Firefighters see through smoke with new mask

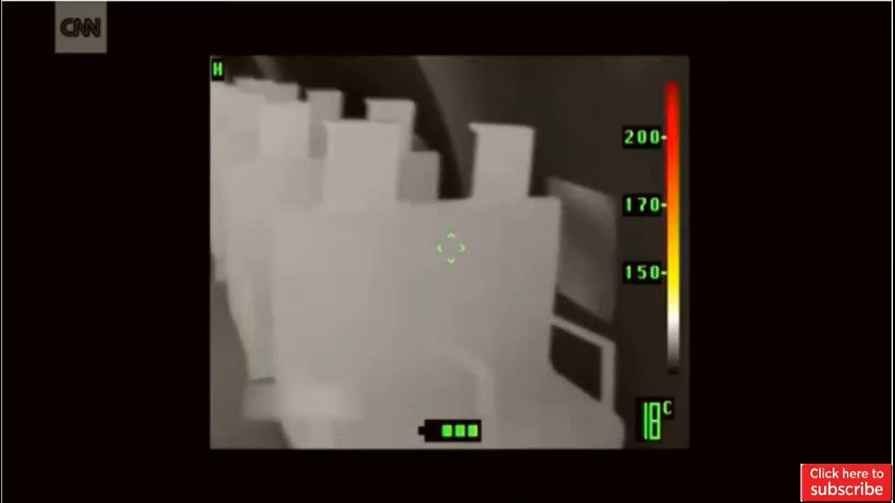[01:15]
What you see in the display inside the respirator is thermal signatures of whatever's there, even if there's a fire in the background.